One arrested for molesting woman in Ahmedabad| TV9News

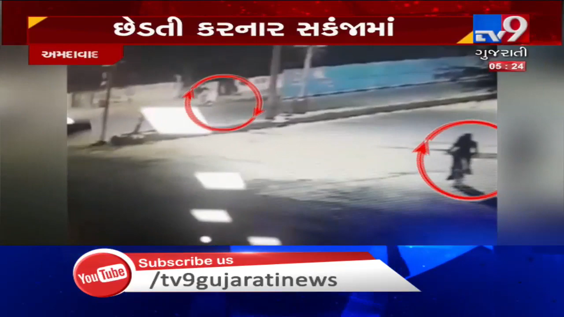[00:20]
सेसे टिवी फुटेज नी मदड़ ली ती अनि आरोपी ने गणतरीना कलाकू मा ज़ दबूची ली तो श तुमदा वादना वस्तरापूर विस्तान नी आगटना
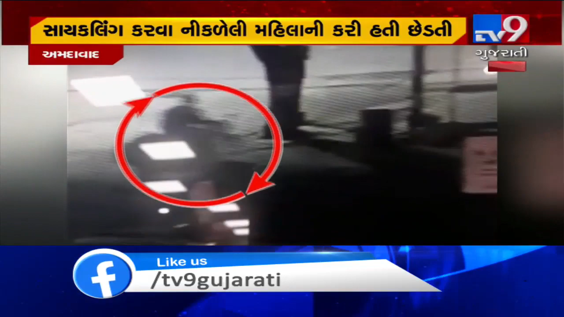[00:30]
सामयावी जे जाइक महिला वैली सवारे साइकलिंग करवा माटे निकड़ी हती ते दर्म्या
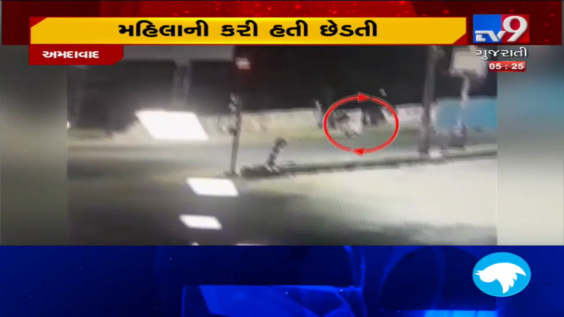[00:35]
नेक एक्टिवा चालक लंपट त्या पहुझी और तैने महिला नी चेरती करी अनि त्यार